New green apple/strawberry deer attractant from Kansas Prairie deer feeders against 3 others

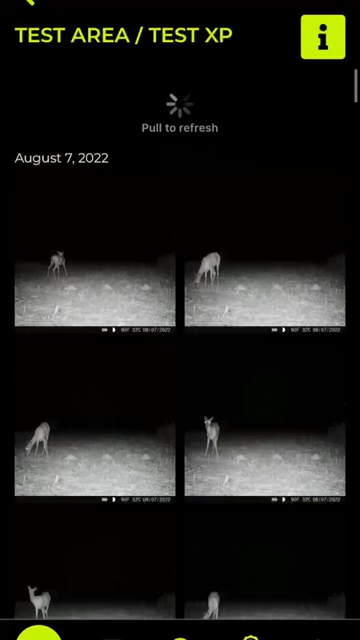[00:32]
as you can see most of the deer activity is on the left side as the trail camera sees it which is the kansas prairie they